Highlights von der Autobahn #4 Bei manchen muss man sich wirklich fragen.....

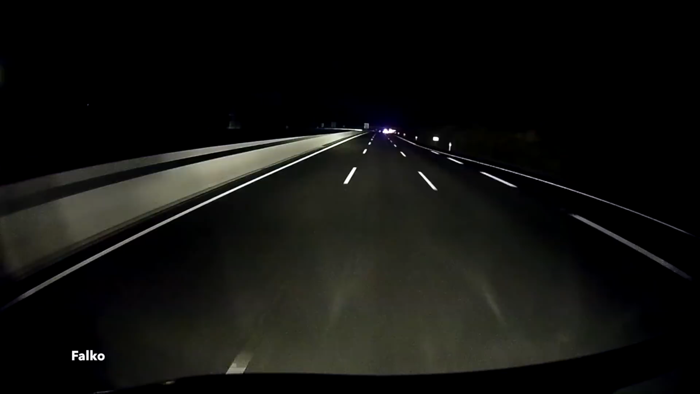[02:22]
Ach du Scheiße, ach du, ach du Kacke, ja, ach ewig, nee. Ach, was ist hier passiert? Irgendwie massiver Auffahrunfall, wie das aussah. 2-2-1, der Spielstand.